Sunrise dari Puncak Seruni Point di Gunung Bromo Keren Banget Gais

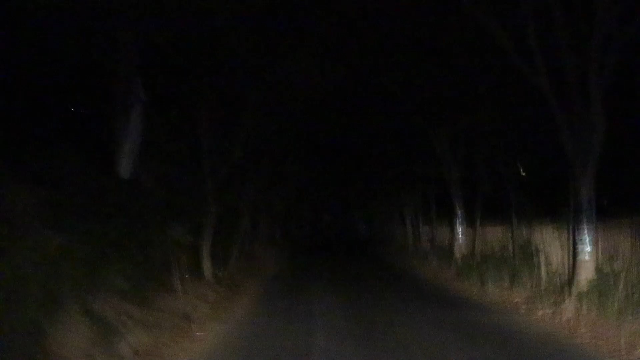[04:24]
Jadi ini adalah perjalanan menuju ke atas guys. Jalannya setapak, mungkin hanya bisa untuk satu mobil lebih leluasa,
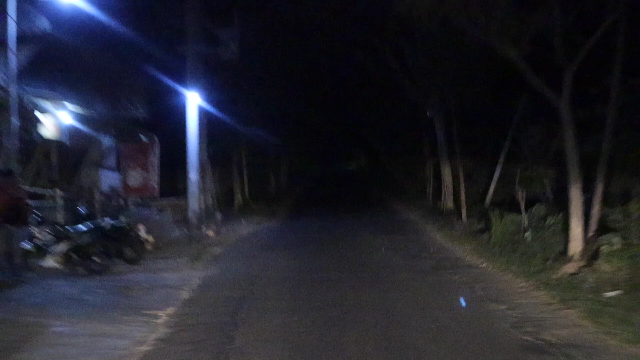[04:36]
tapi kalau dua mobil mungkin harus nepi dulu ya ke kiri dan ke kanan agar bisa lewat keduanya.